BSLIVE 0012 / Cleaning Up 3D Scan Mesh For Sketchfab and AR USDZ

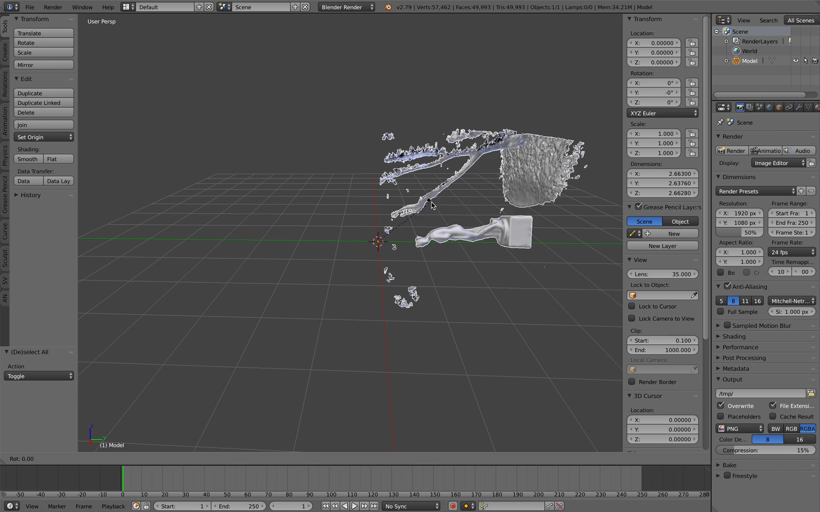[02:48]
get it right but I recommend you if you are using blender you go to the
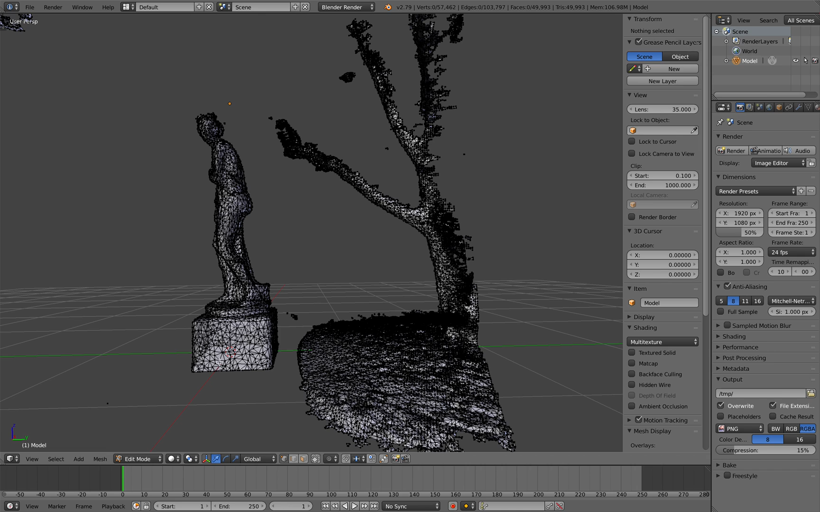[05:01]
points I'm gonna hold control and then kind of lasso lasso select the mesh like that so it's selecting the mesh
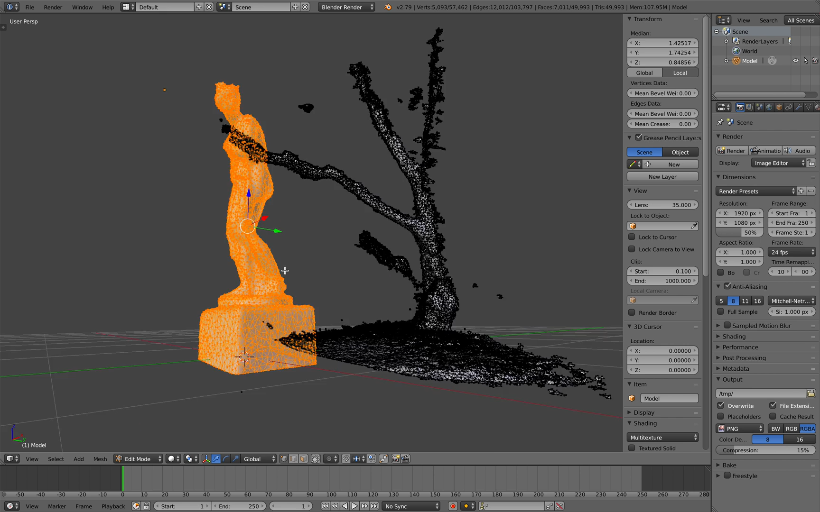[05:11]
properly so if you have this turn on and then you are doing control and then select you're gonna select only that points that's facing the camera but if you have this off it's gonna select all the points all right so something like that
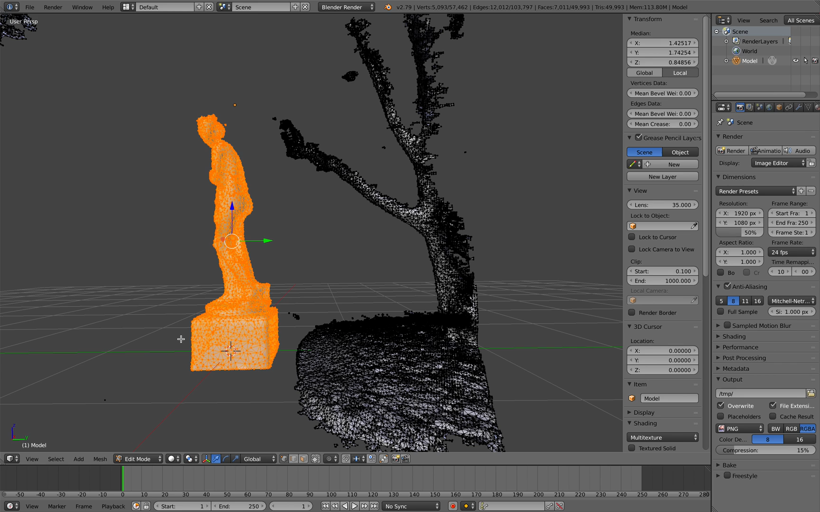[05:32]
this is the mesh you want to keep so you want to invert the selection in first and then delete
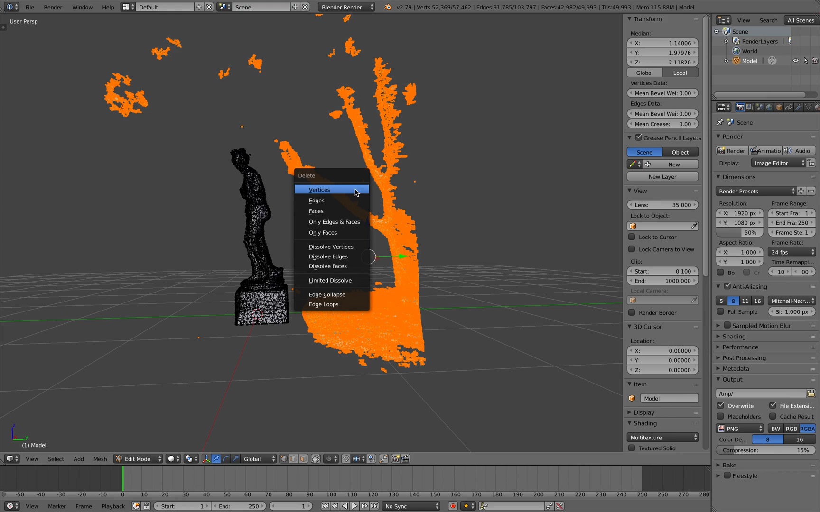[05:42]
the rest so now it's much cleaner there's a few probably few things you want to get rid like this